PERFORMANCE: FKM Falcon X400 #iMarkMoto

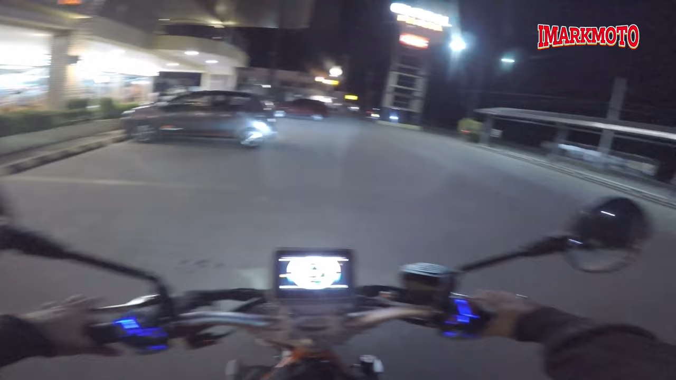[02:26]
Ayan. Yeah. Sheesh! Grabe, alimaw to boy. Ganda ng sabog ng kanyang ilaw.
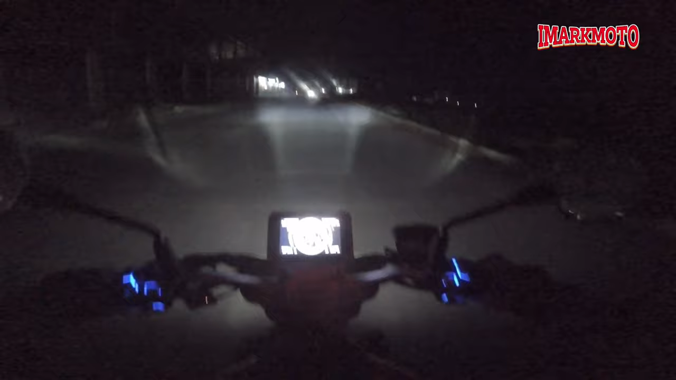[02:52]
Ang araw na to, ito yung ating first night ride para kay Falcon X400. Woo-hoo-hoo-hoo! Woo-hoo-hoo! Napakalakas naman ito boy. Nakakatakot, nanginginig ako. So nakaalalay ako sa rear brake dahil medyo malakas yung ating front brake dito, no?
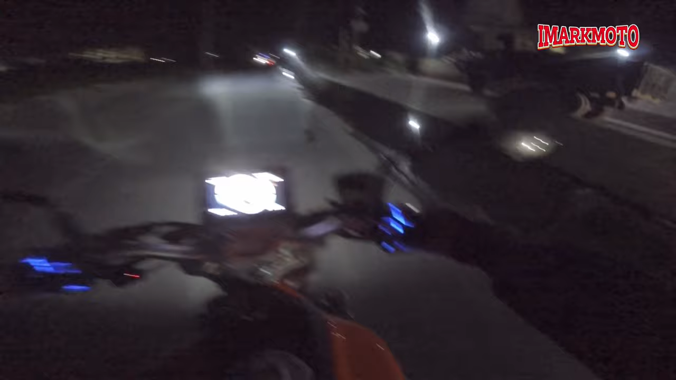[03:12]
Hindi siya biro, ano? Kaya dahan-dahan lang tayo dito, no? Hindi biro itong motorcycle na to, halimaw to boy, halimaw. Ano siya, malawak yung kanyang buga ng ilaw. Sa singit-singit, tingnan natin. Oh my god, napaka-traffic naman dito. Oh my god, bakit ganon? Unang rides natin, talagang traffic agad boy.